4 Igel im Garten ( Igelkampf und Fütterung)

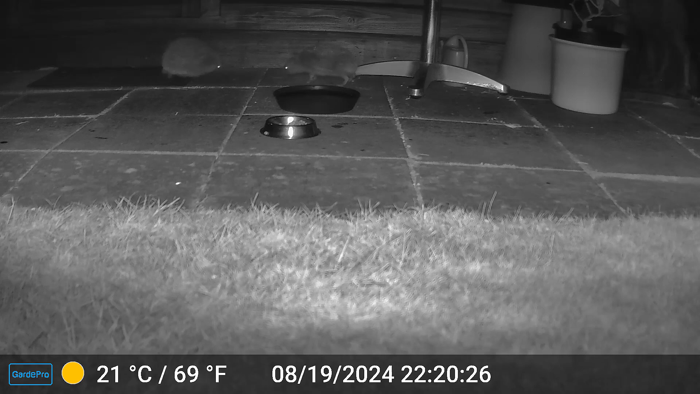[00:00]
Den Igel in meinem Garten füttere ich jeden Abend regelmäßig. Die Nahrung besteht aus Katzentrockenfutter sowie getrocknete Mehlwürmer und Rührei.
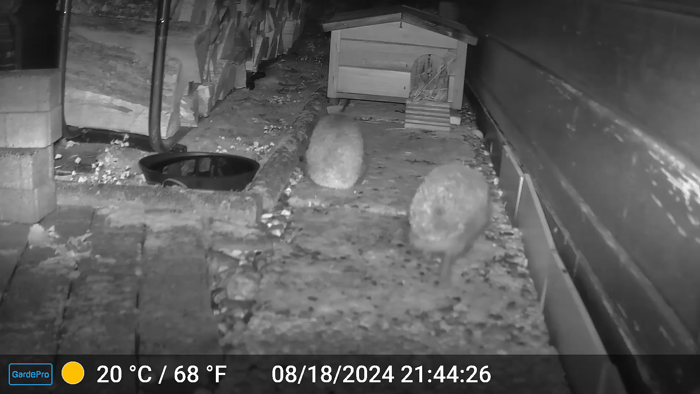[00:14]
Das Igelhaus wurde kurz inspiziert, ist aber zurzeit nicht bewohnt. Vor etwa 5 Wochen war es ein Igel, der jeden Abend kam. Mittlerweile sind es 4. Nach Einbruch der Dämmerung werden die Igel aktiv und gehen auf Futtersuche. Trotz der 2 Futterschalen gibt es immer wieder Futterneid. Dabei bleiben kleine Reibereien nicht aus und es wird auch schon mal zugebissen.